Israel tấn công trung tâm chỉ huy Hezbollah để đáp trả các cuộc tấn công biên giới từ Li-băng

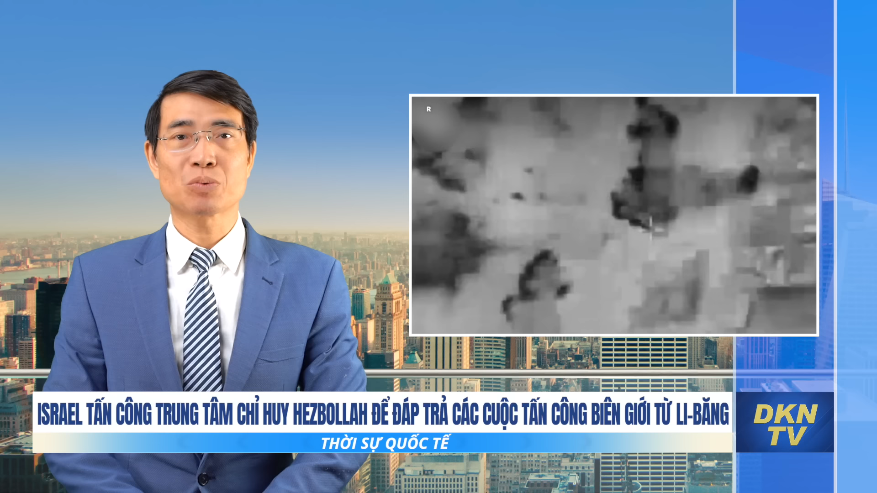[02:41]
các máy bay chiến đấu đã tấn công trụ sở quân sự của Hekbollah ở Liban để đáp trả các cuộc tấn công vào miền Bắc Israel. Trong đó, có một vụ khiến một binh sĩ bị thương. IDF nói thêm rằng, vào ngày 23 tháng 12,